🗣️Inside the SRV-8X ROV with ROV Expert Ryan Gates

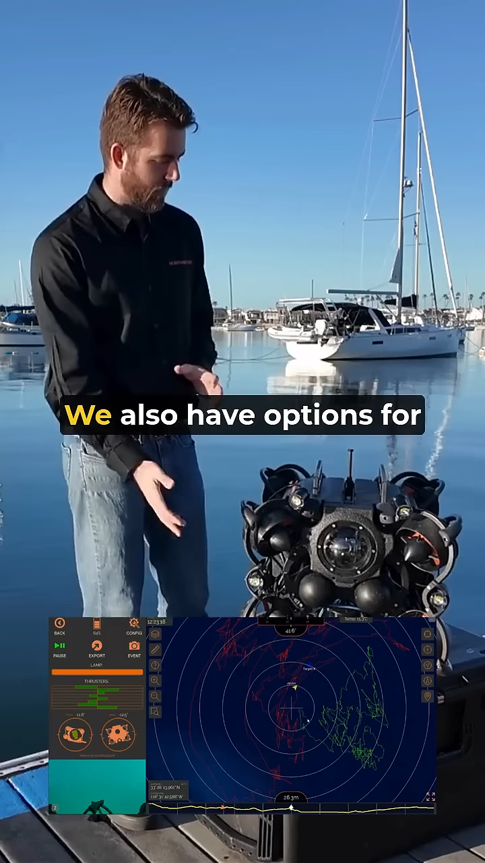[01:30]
We also have options for a USB-L tracking system which will show the varying GPS location of the vehicle. We also have the option for a Doppler velocity lock which allows for altitude lock or distance from the bottom,